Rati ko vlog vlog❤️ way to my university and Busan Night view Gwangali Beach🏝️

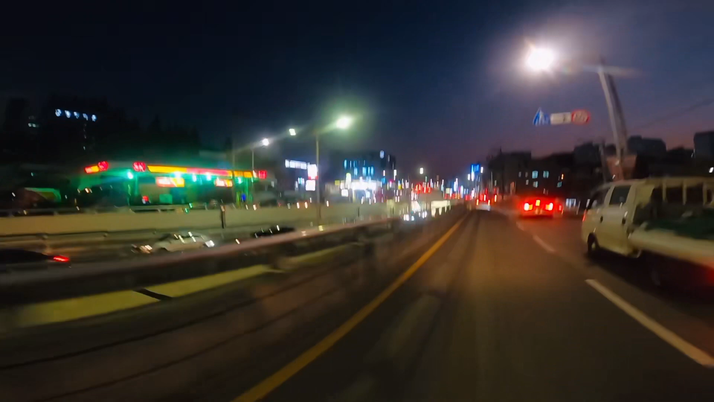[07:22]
कस्तो बवाल देखेको यहाँ लाइट बडी राम्रो भएर होला है अब मेरो युनिभर्सिटी त आइसक्यो यो अब यहाँबाट लेफ्ट टर्न गर्ने बित्तिकै सक्यो अनि
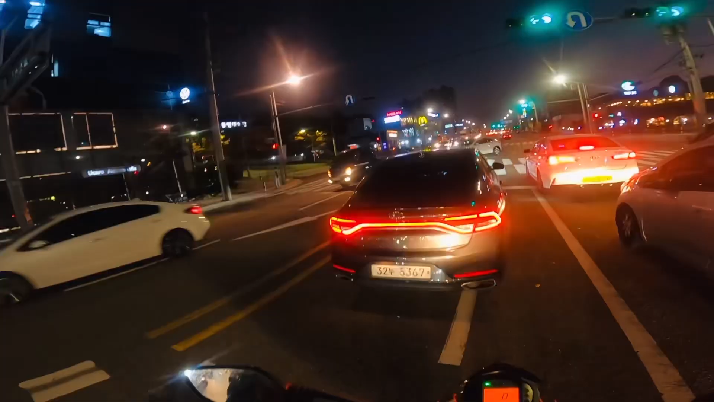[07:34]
म मेरो कलेज छिरेँ है त कलेज टुर तर म धेरै घुमाउँदिनँ
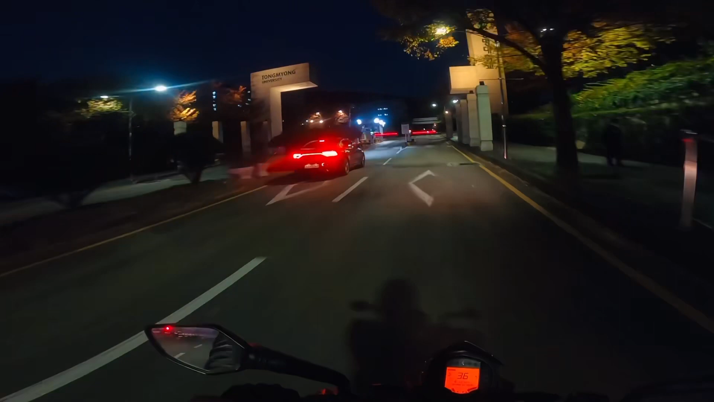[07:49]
किनभने मेरो यही अगाडिको एक नम्बर कि तिन नम्बर बिल्डिङ हो त्यो पनि थाहा छैन होइन